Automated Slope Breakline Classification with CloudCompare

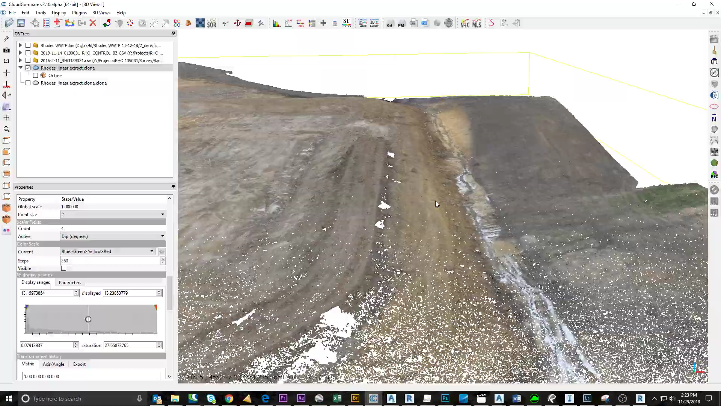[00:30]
going on and I cleaned everything up first and now I'm going to try to see if I can get these tops of slopes and bottom of slope
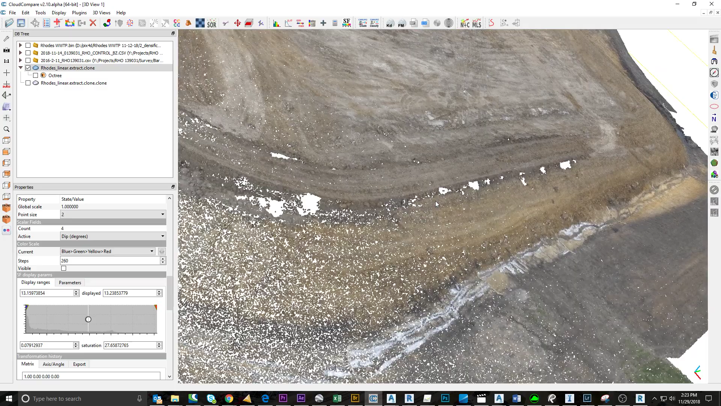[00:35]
extracted with the minimum amount of work possible.
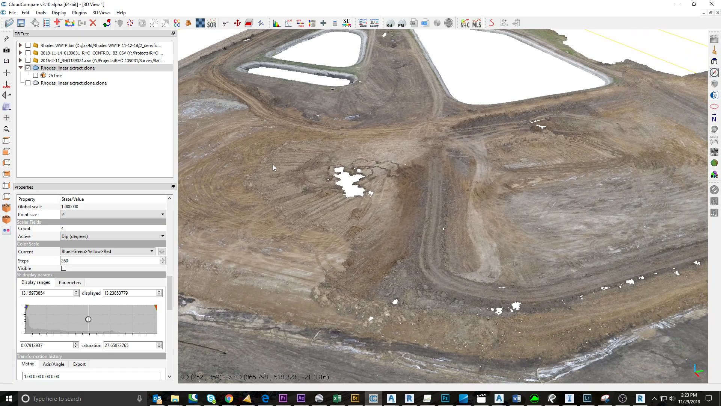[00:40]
So this is just one way that I found and I know this will probably change over time but so far this is the best that we've got. So first I want to know what the normal of this is so I'm going
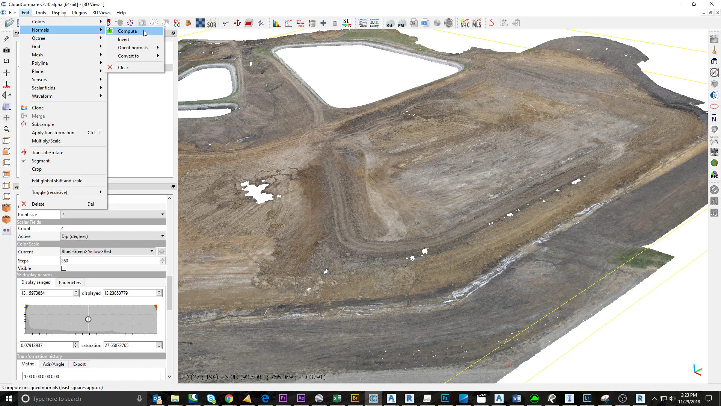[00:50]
to go to compute normal and I found plane works the best reduces the noise and the point cloud and these drone point clouds are pretty noisy.
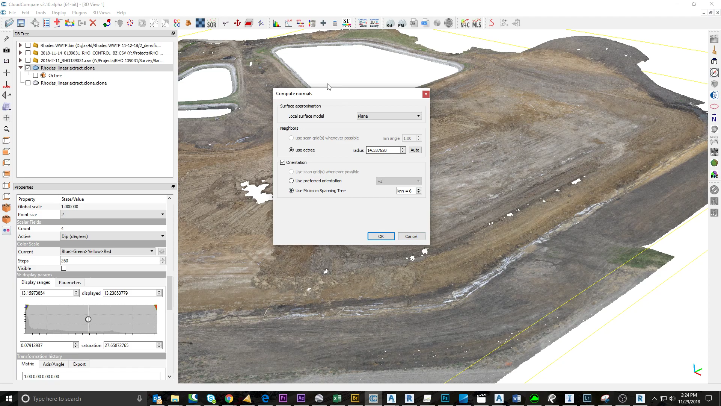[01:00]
I press ok that takes a couple of minutes so I'm just gonna I did this before so now we have a I'll
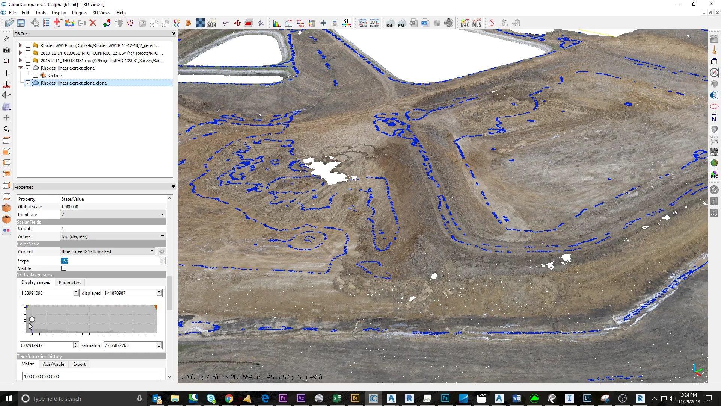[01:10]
have the normal point cloud up here and then I'll I'll have another one that shows the depth angle of the of
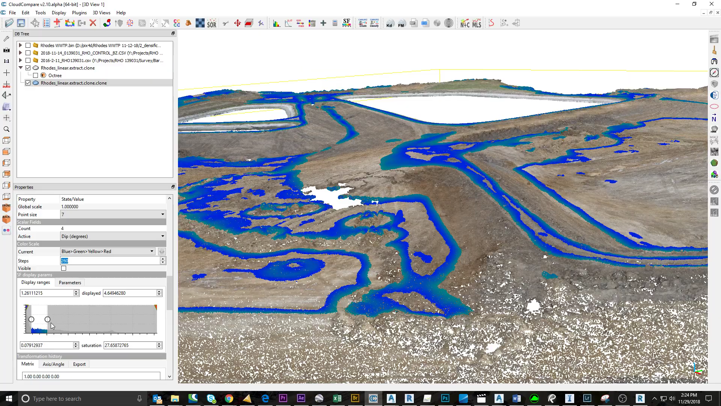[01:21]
the cloud for the normal so I
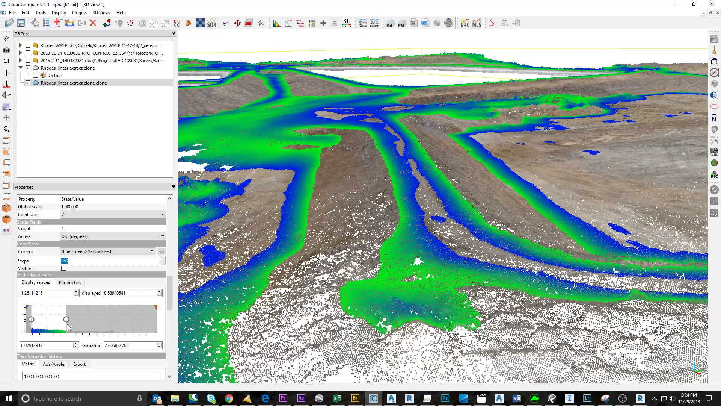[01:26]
found that somewhere in the eighth degree I usually gets pretty close here so I'll just try I'm changing this so that only displays up to 8.8 just a thin band of of dip angles and I go to scalar field filter by value export and then when I was doing this I
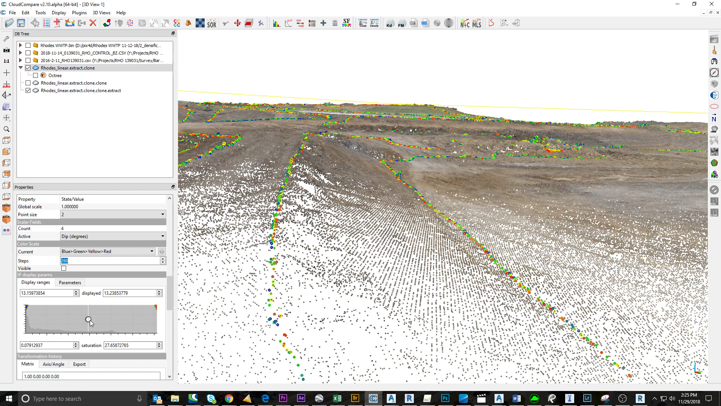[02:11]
thought well you know the top of slope is pretty arbitrary and a few more points won't hurt too much so why don't we just have a few other points in there too so instead of just having the 8th degree dip angle why don't we also have the
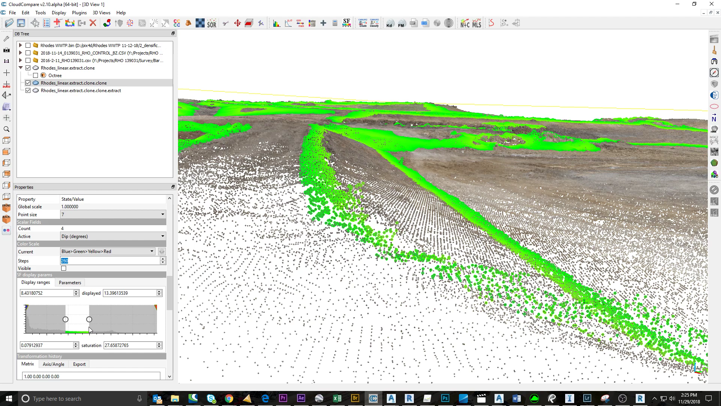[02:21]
13 degree get the 13 13 degree dip angle and in certain places depending on the angle of the slope your your top of slope and bottom of slope is going to be different but
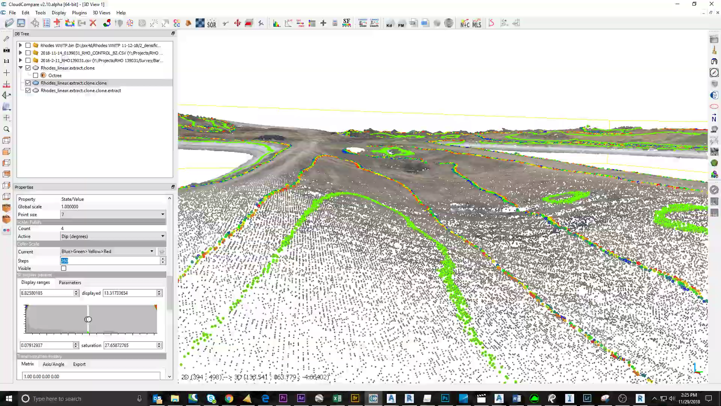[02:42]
you can see here that it's starting to look more like a well you would expect a contour map to look like and this is showing where there is a change in elevation I'll just go here export that again let's try a little bit lower like three
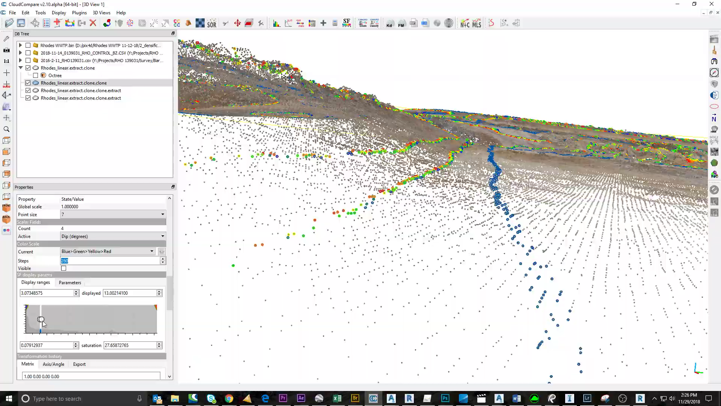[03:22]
this might be it looks pretty good right there yeah the date is looking pretty good in most places
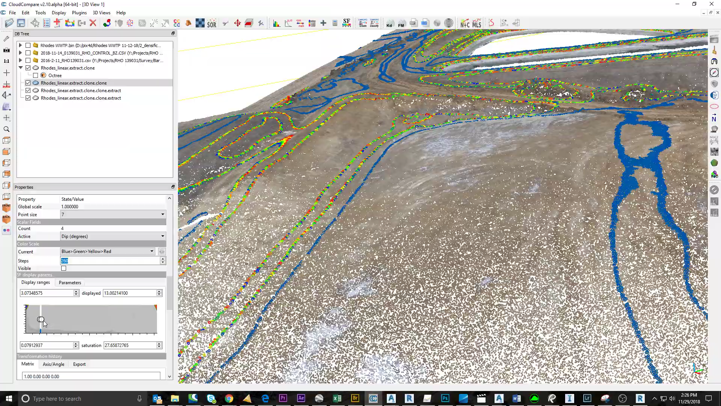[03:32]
we'll just put this in here just just for fun filter
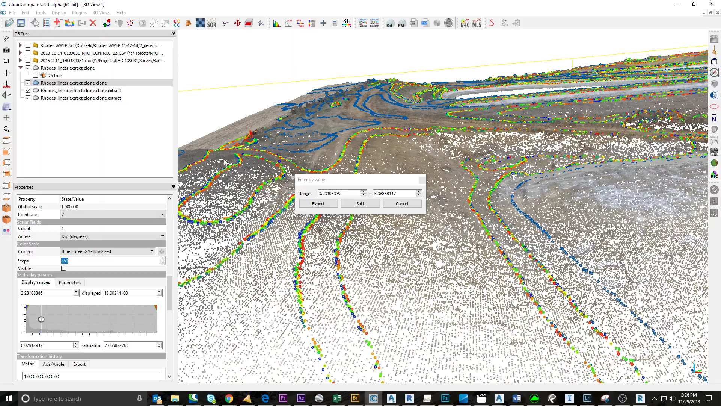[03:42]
export okay so now we have these and this is about let me let me merge these
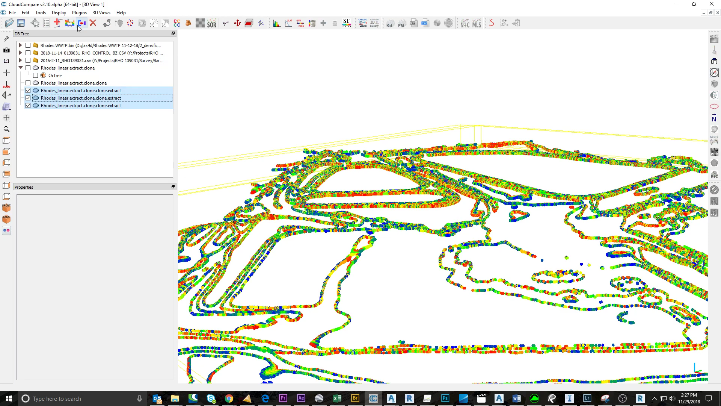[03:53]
clouds it's about 150 000 points so I'm going to sample this down a little bit so you know if you're out in the field doing a topo
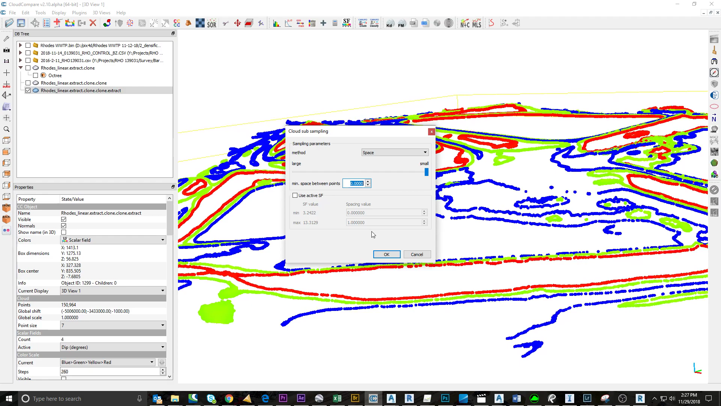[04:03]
survey you'd probably do every five feet ten feet depends on the person let's just do two
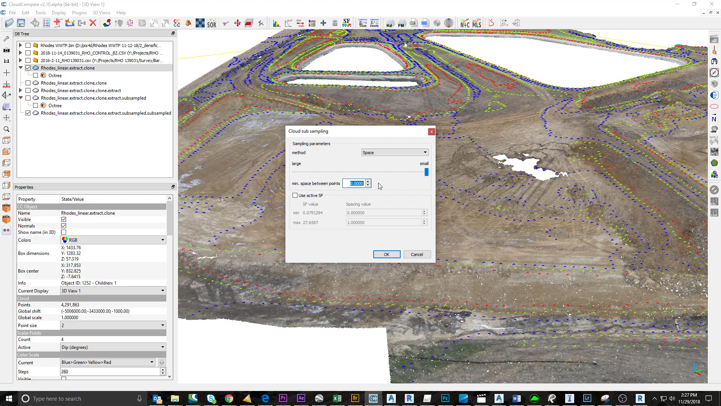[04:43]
subsample space I'll do 25 foot grid since that seems to be pretty common spacing that's what we do so now we have a 25 foot grid with the top and bottom of slope
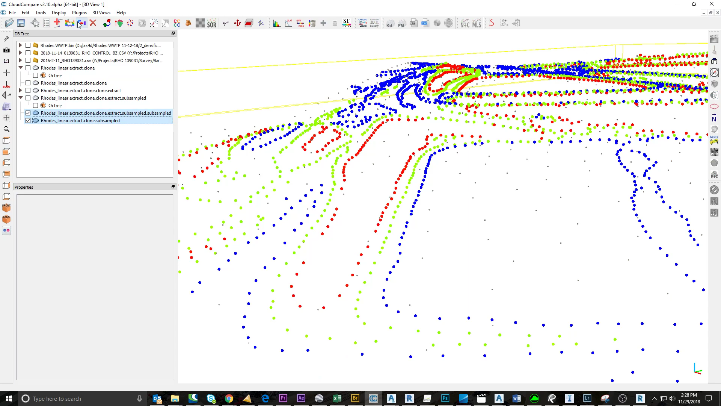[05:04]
okay so I'll merge these nope and then I'll just do save save as save this as an las file which I've already done and then what